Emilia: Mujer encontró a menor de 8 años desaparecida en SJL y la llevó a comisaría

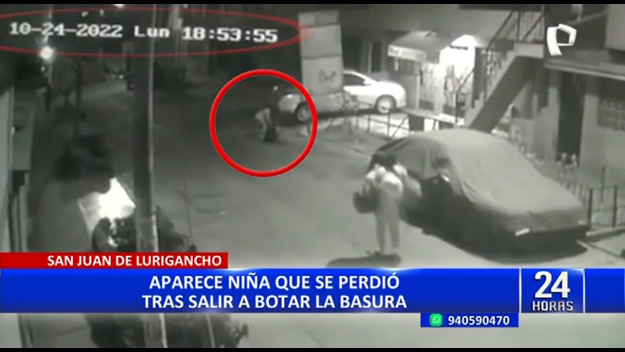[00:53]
Eran las 6 y 50 de la tarde y la menor desapareció del mapa. Este video de seguridad es el único registro que tenía la familia. Si la vengan a mi nieta, que me la devuelvan.